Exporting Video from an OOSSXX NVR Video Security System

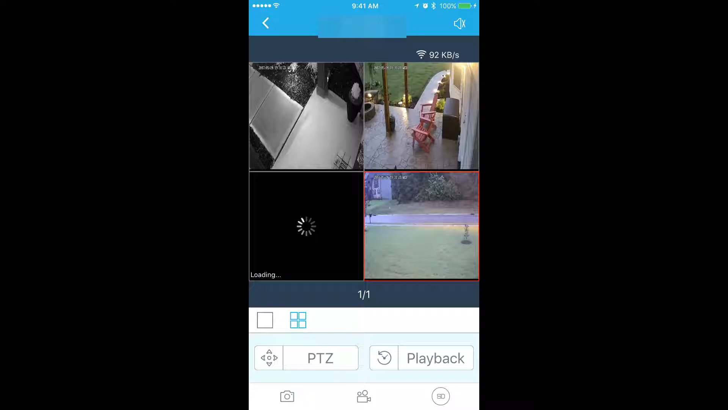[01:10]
Select the camera that you want to pull video from. Next thing you do is hit the playback button.